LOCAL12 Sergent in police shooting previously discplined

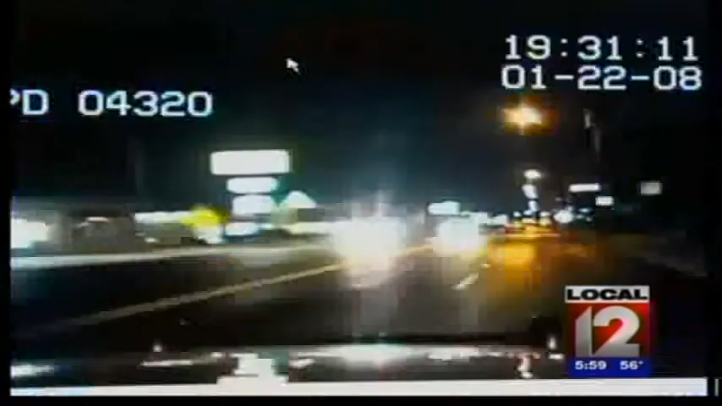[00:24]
This is video from then-police officer Andrew Mitchell's cruiser as he and his partner go to a burglary alarm
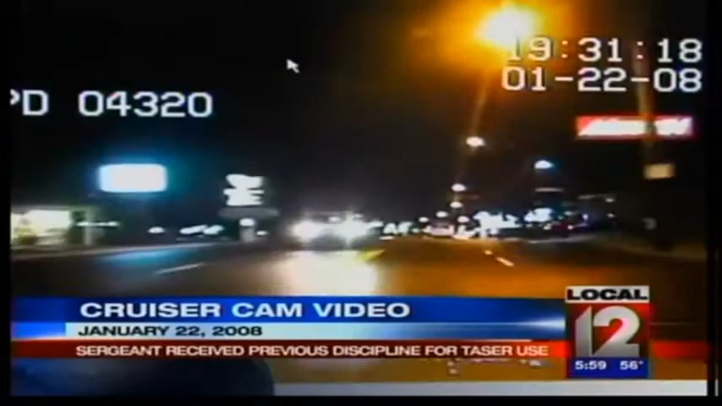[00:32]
run at Jersey Mike's off Glenway Avenue. It's January 2008. As the cruiser pulls in, the officers see a young man in the distance,